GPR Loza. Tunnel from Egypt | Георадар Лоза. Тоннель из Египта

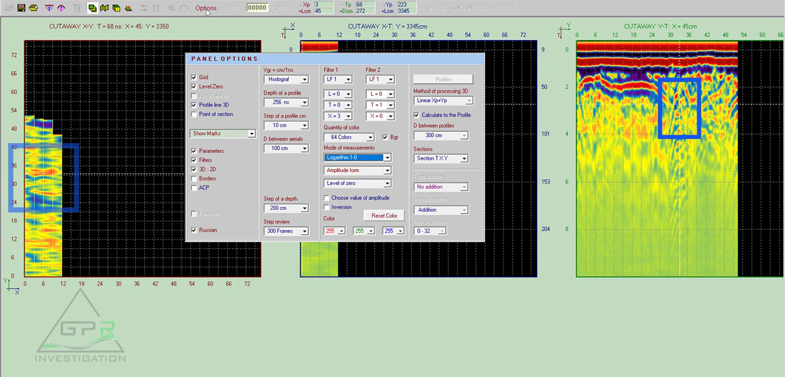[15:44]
Поменяем. Режим измерения поменяем, чтобы лучше видеть туннель. И вот сигнал от туннеля.
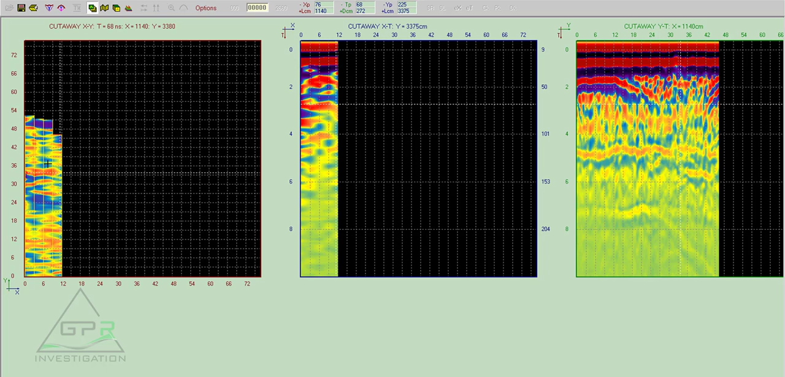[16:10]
Можно еще перевести его в 3D план.
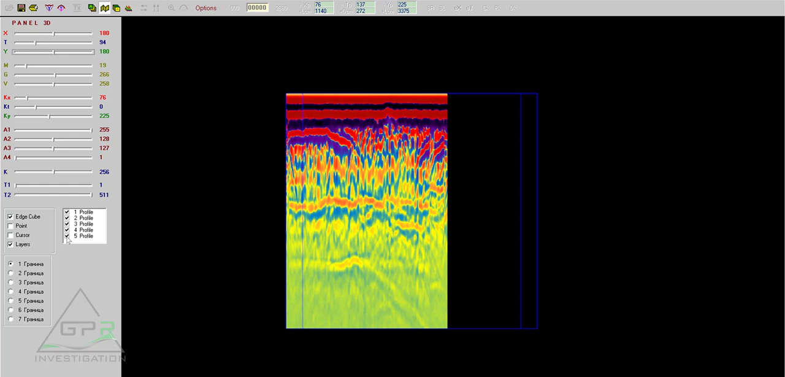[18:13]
Section number 5, it's not really clear understanding where the tunnel, where is exactly tunnel here. So click here. Sections 5 disappear, and now we see profile 4. Также выбираем четвертый профиль.